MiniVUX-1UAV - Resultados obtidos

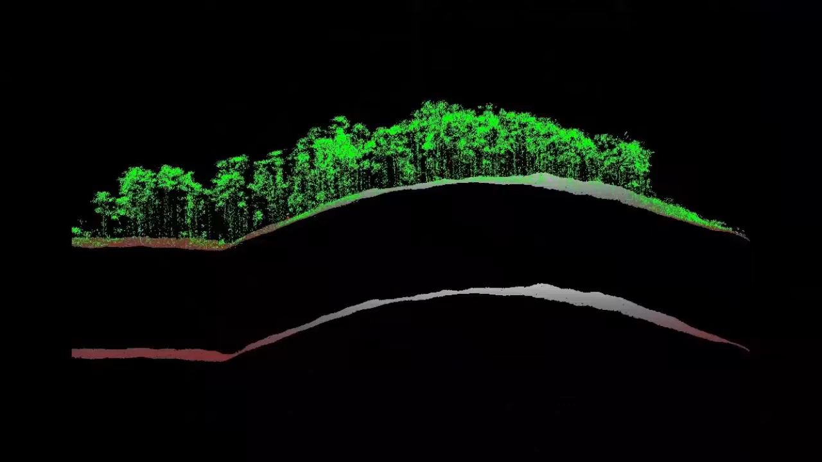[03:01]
E com os dados, nós temos várias possibilidades, tá? Que vai de acordo com a sua necessidade. Vou mostrar aqui alguns para vocês, olha.
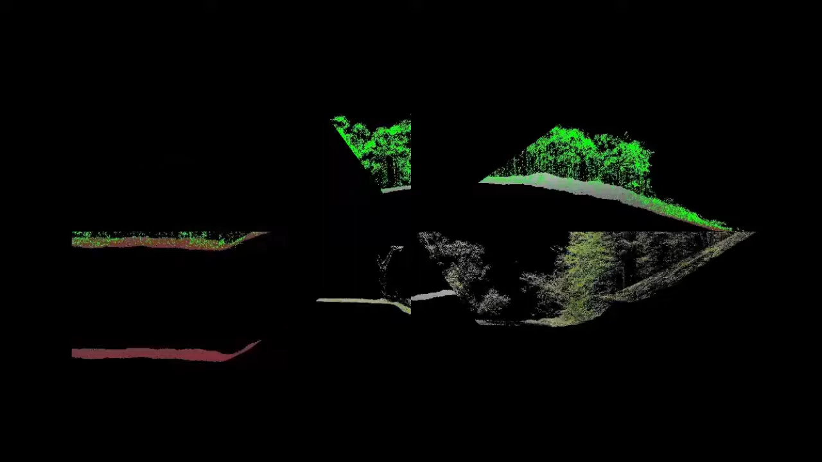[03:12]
Por exemplo, áreas com o solo e com a vegetação.
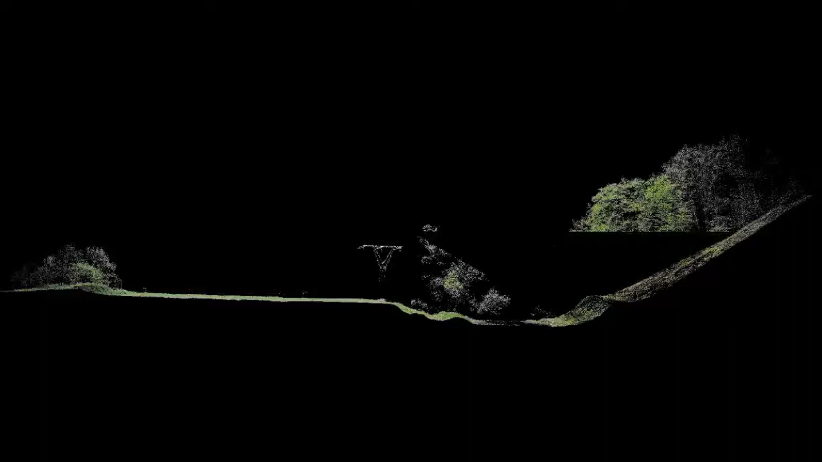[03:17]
Essa vegetação, ela pode ser retirada. Modelos digitais do terreno, curvas de nível.
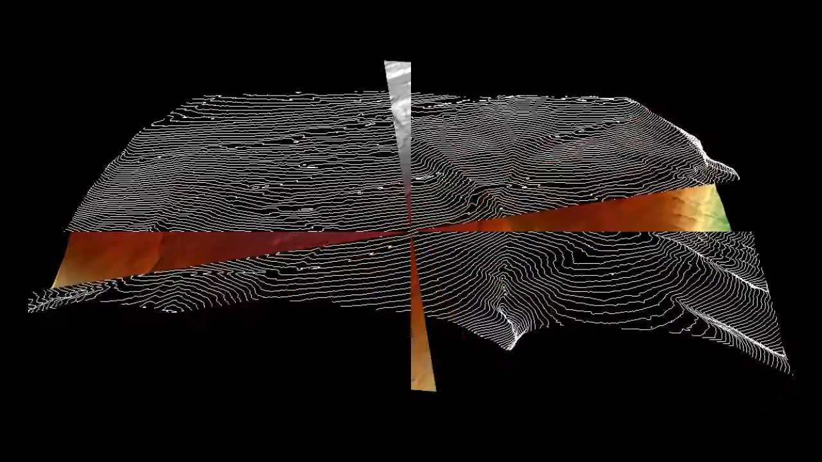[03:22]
Tudo isso de acordo com o que você precisa para realizar o seu
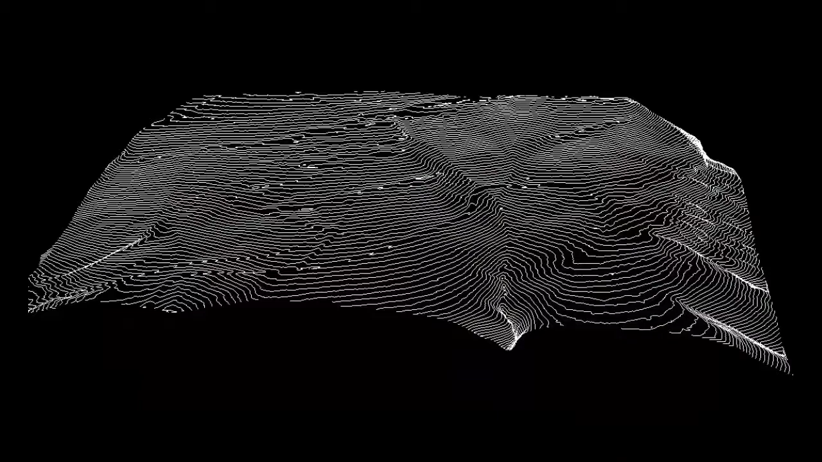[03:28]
serviço da melhor forma possível e de uma forma eficiente. O Mini VLX, ele vem com um kit para fácil montagem ao Matrice 600 da DJI, tá?